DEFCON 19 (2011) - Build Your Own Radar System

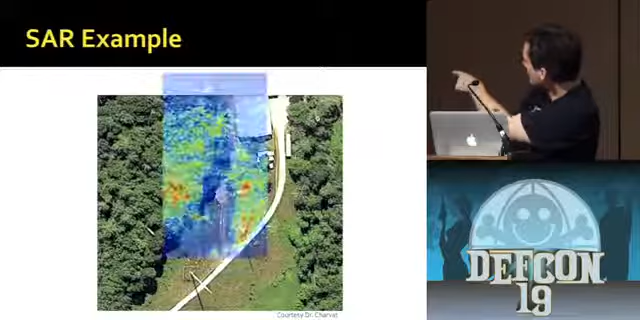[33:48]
And the other thing is you can see that telephone pole or whatever the hell that is right there is also giving a pretty strong return. And the range on this is like a couple hundred feet. So it's actually pretty good. I was testing this in my car at one point and I was actually able to get about probably about half a kilometer. If you're going down the highway and you see like some far away objects, you can kind of see them like getting closer to you as you move. So that's kind of neat.
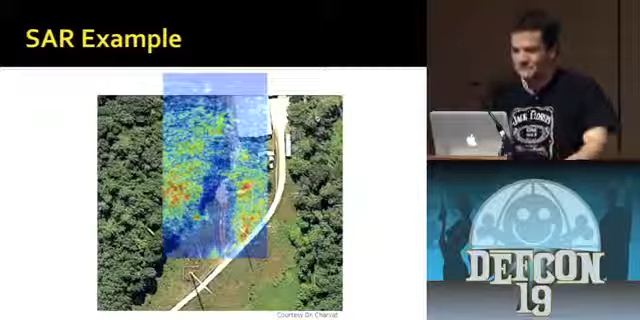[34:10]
So let's talk about what, you know, what you might be able to do to, you know, improve on this sort of stuff.
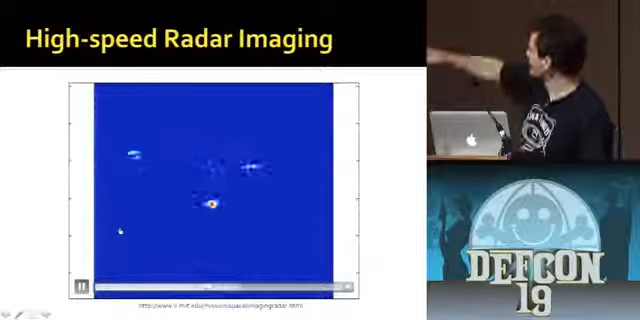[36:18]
And you can basically see the thing rolling in real time past the thing. And it's pretty neat. So you see that little dot there? It just kind of comes past. And so this is pretty fast. There's another video online which I couldn't include due to time. There's someone like swinging a baton.
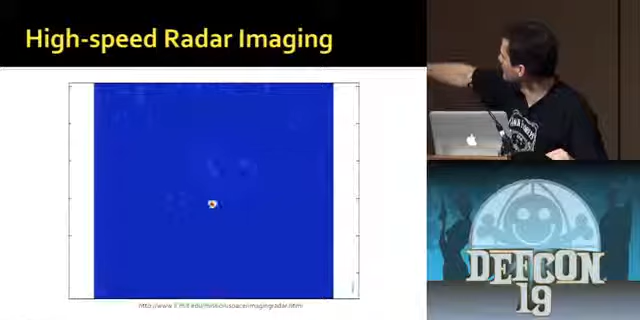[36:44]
And there's a little bit of interference when it comes past it due to multipath effects of the signal. Because remember we are looking at electromagnetic waves here.